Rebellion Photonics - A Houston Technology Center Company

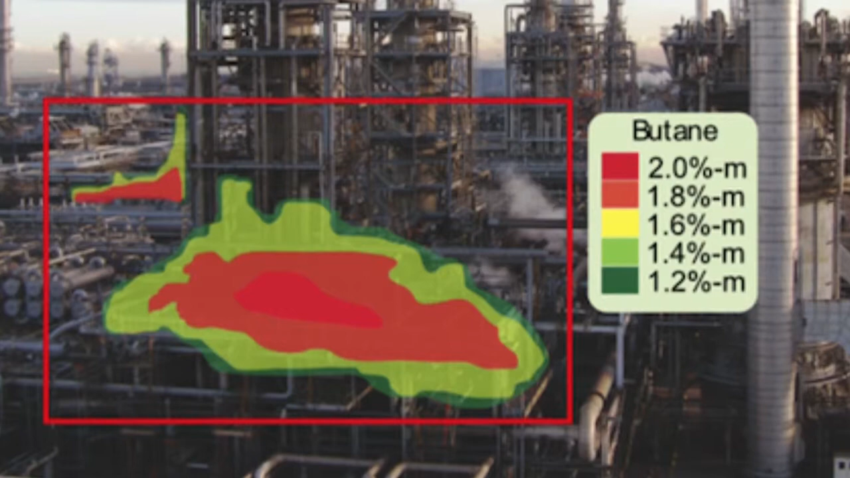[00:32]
Instead of seeing red, yellow, we see a methane leak on an oil rig.